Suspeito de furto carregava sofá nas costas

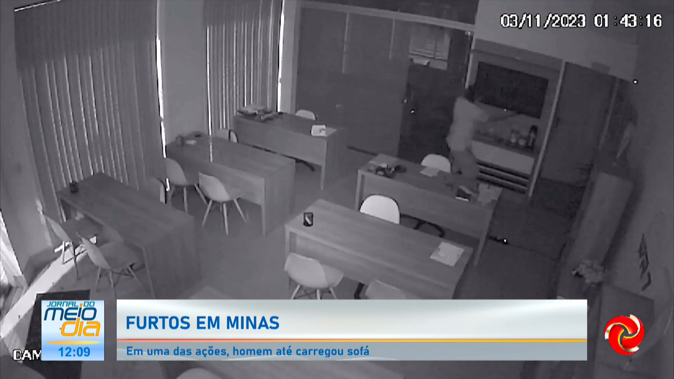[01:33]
Muitos crimes foram flagrados por câmeras de segurança. Neste vídeo, do dia 3 de novembro, o suspeito aparece furtando uma televisão e uma bolsa em uma empresa.
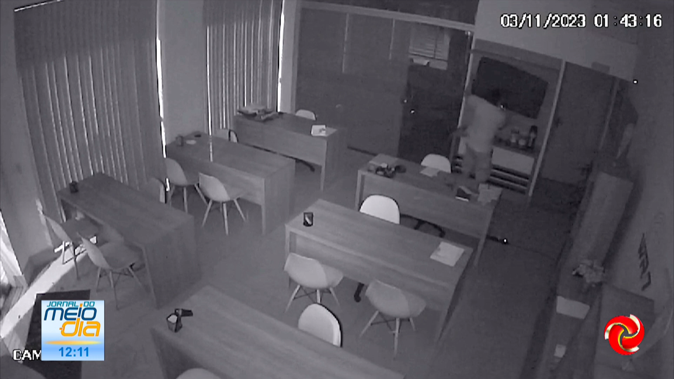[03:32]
Olha isso, olha ele carregando a TV em um dos crimes. Olha a facilidade que ele tem. Gente, uma televisão dessa é dificílima de carregar.